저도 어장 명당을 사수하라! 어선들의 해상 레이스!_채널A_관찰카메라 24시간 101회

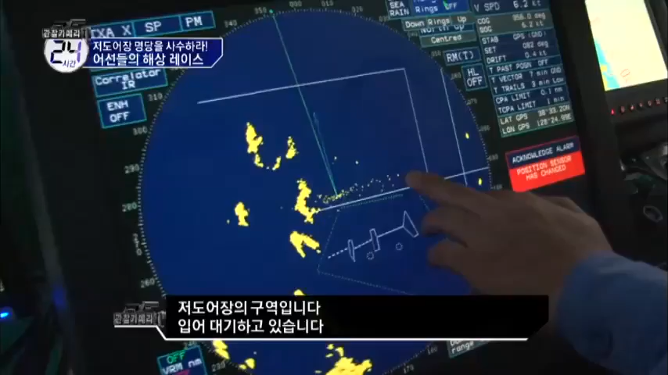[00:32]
여기 대기하고 있습니다. 작은 경우로 표현된 것들이 오늘 다 이보심취함을 해드립니다.